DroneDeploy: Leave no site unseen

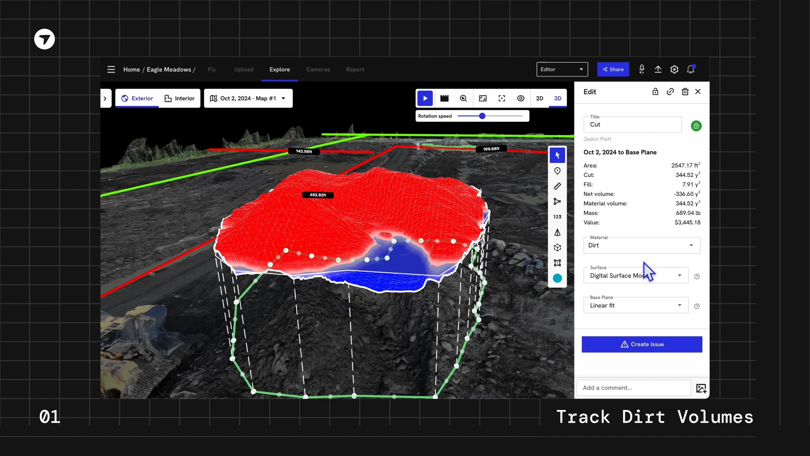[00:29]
And your whole team will know how much dirt to move and where to move it.
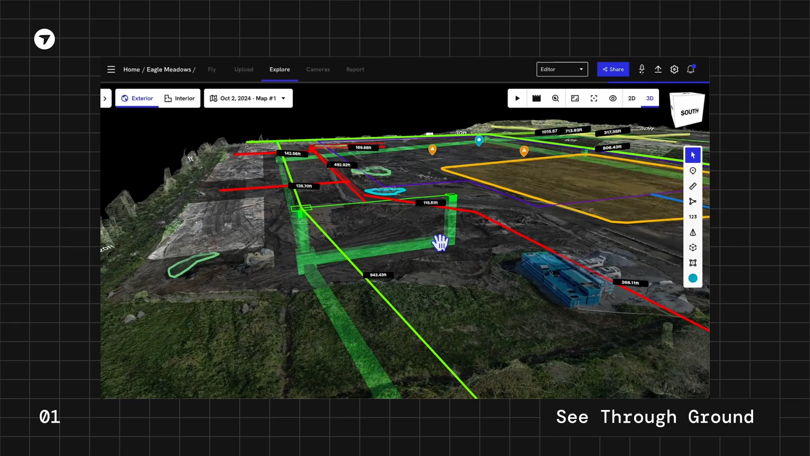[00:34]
See through the ground so no one on the job has to guess where utilities are located. And strikes become a thing of the past.